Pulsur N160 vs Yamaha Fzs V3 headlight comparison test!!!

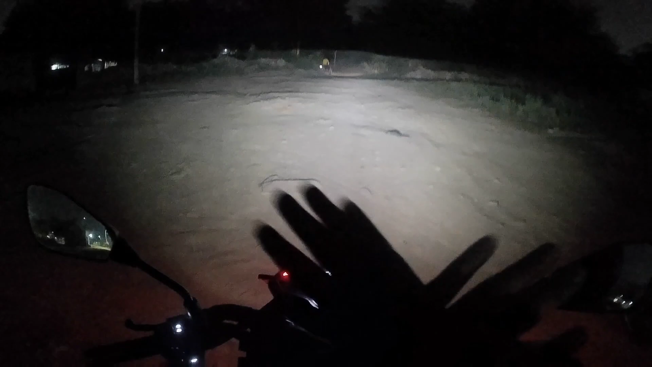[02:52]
क्रिश्टल के लिए नजर आ रहा है कहां पत्थर है गढ़ेगा कैसा पड़ा है तो काफी अच्छी है अब हाई विम दिखाता हूं